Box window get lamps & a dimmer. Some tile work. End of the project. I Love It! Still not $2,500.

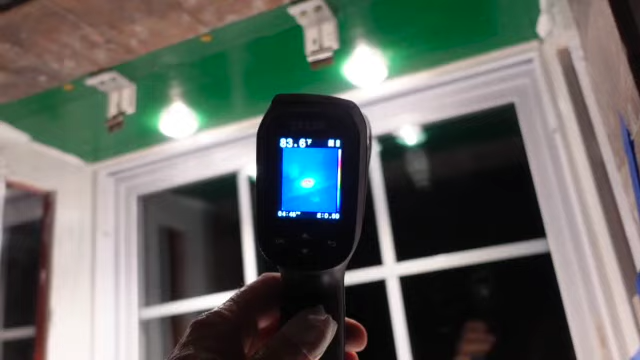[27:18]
Uh, 83. That's a little hotter than that other bulb I spoke of earlier.
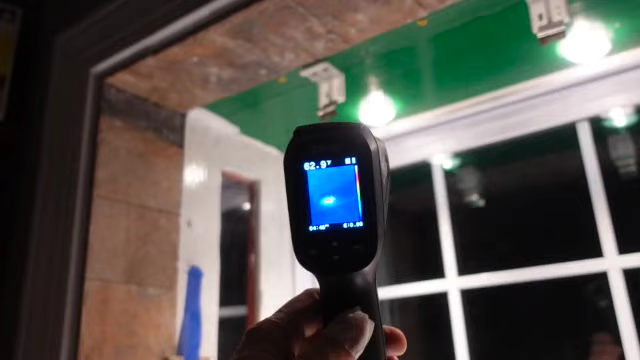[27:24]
I don't think that's going to do anything, because that's just like a hot day.
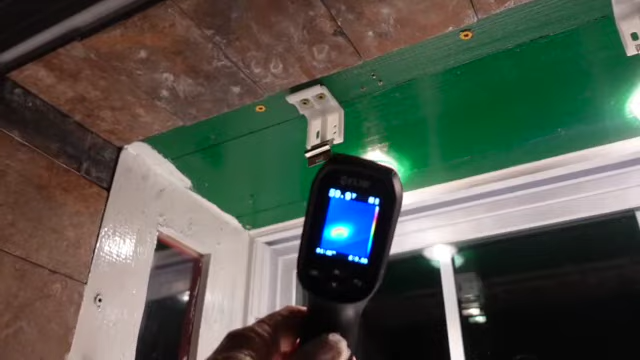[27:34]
Yeah, that looks red, but you can see that it's just,
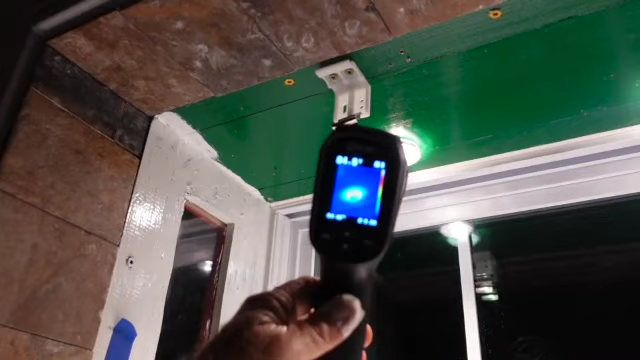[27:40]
I don't think that's going to be hot enough to be a problem.
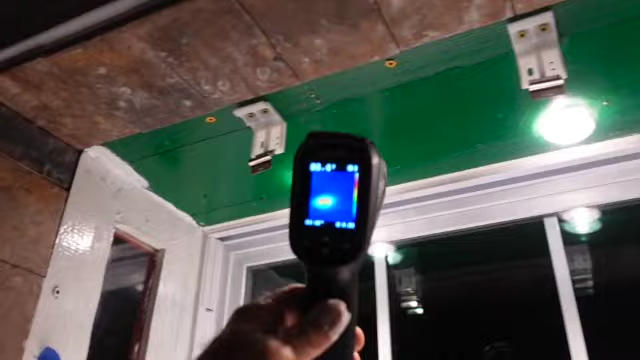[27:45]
It's not going to fall and break or anything. 90-something.
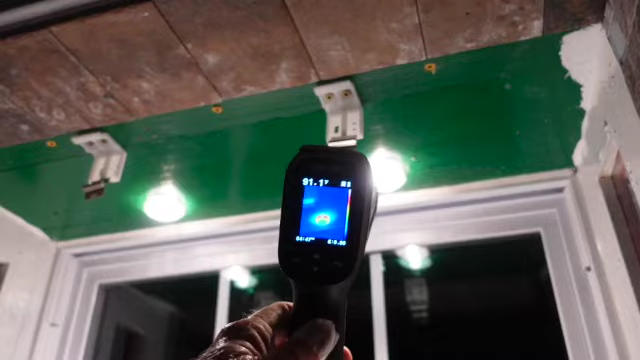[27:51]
Okay, I don't think that's going to be an issue, especially spread out over such a...
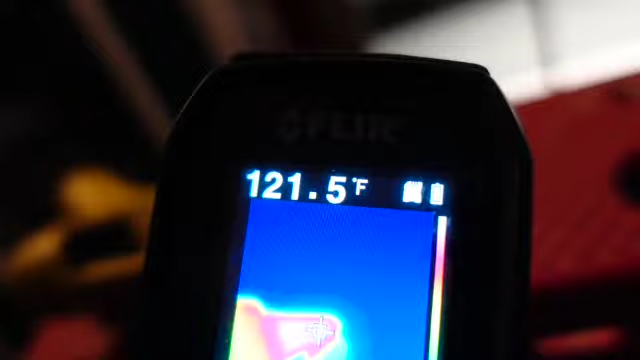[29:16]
On screen: spot 121.5°F
Oh, wait a minute. I thought I saw it jump up pretty high there.
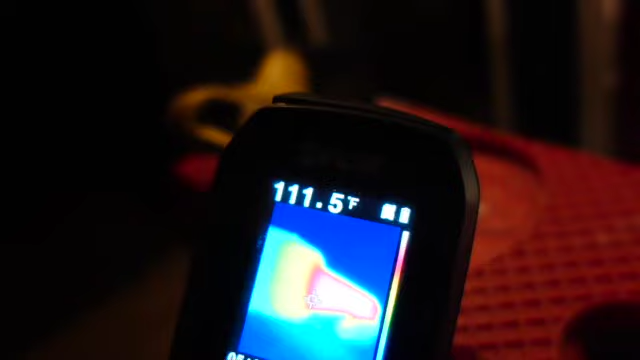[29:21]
On screen: spot 111.5°F
I thought it got hot. Well, I guess 193 would be a little bit too much.
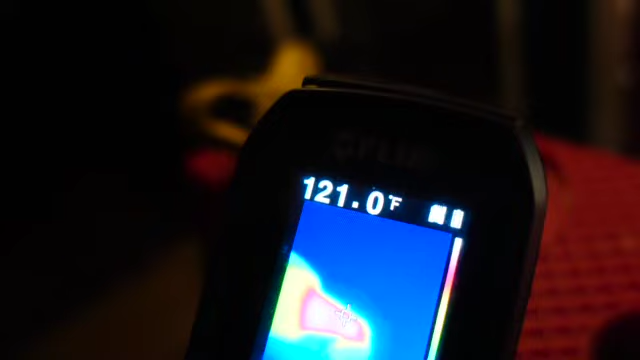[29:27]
On screen: spot 121.0°F
Crazy. Well,
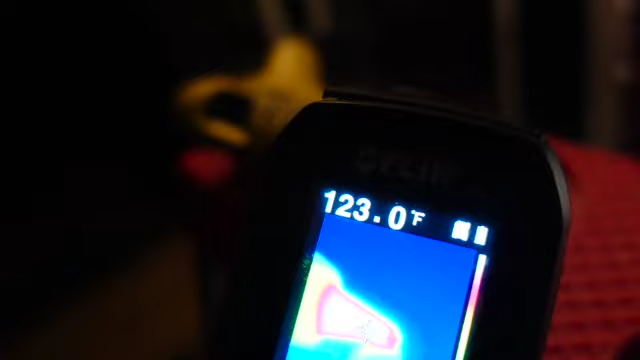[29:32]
On screen: spot 123.0°F
130. I don't know, I just felt, because when it burns you, it hurts. You just kind of subconscious. Oh, 109.
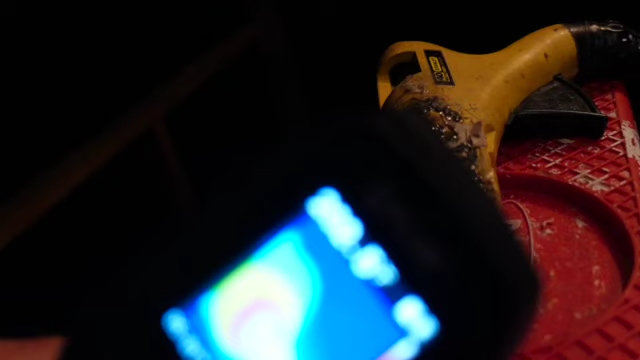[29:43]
What? I thought I was wrong. 193, I saw it flash up there.
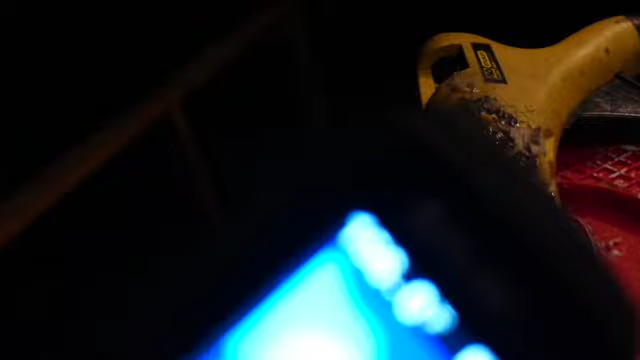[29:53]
Let's just sweep up there.
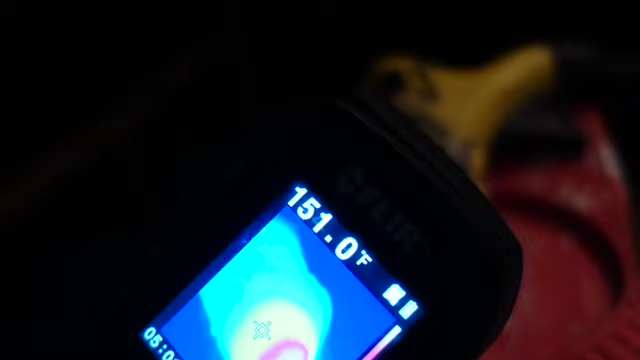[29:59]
On screen: spot 151.0°F
Well, daggum, I was more right than I thought it was. I didn't think it would go anywhere near 200.
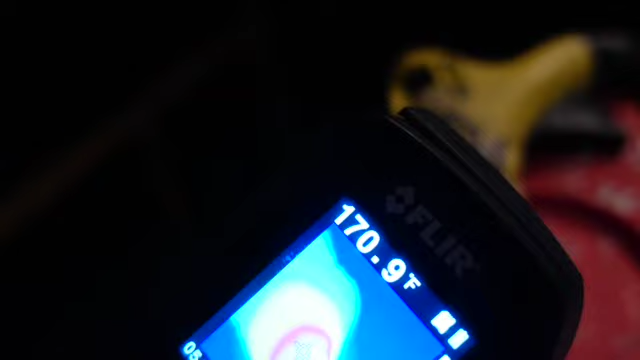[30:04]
On screen: spot 170.9°F
I thought maybe 180 or 90. And we're outside.